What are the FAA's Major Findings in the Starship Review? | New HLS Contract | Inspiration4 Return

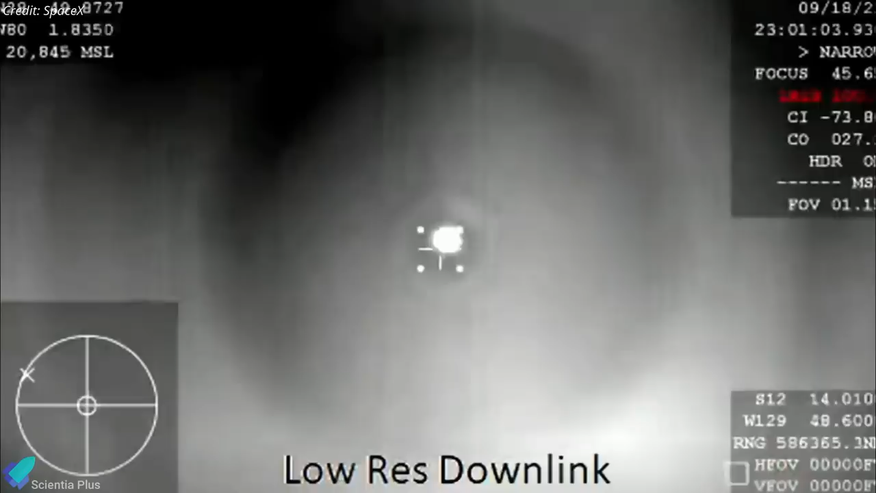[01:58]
The Crew's journey back to Earth appeared uneventful. Crew Dragon streaked across the skies above northeast South America and zoomed toward the Cape Canaveral coast.
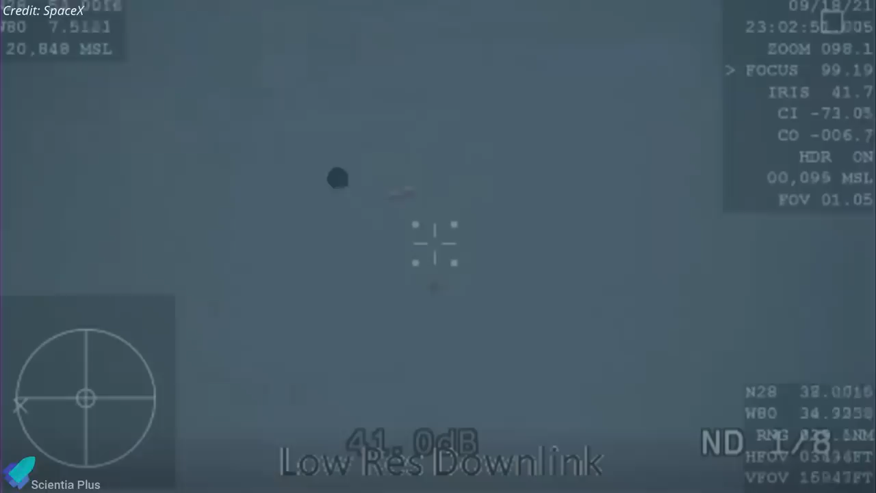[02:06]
An initial set of two parachutes deployed as planned,
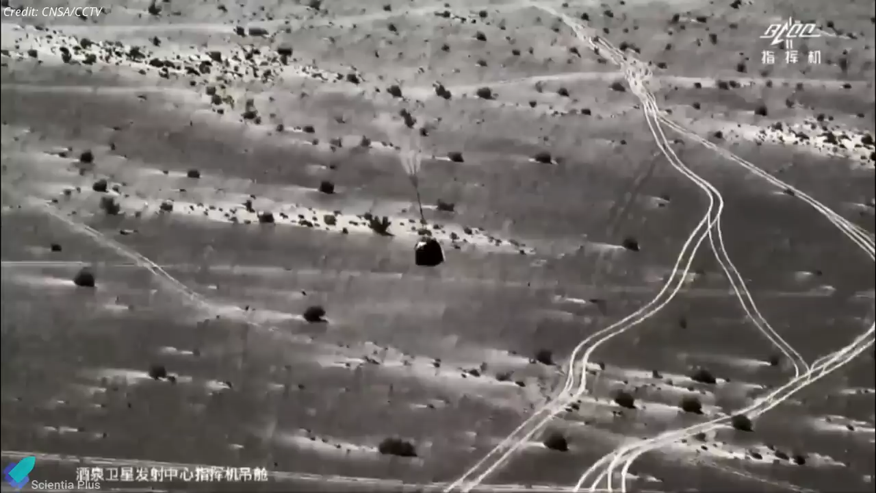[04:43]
and the ground search and rescue teams swiftly located and secured the capsule after touchdown.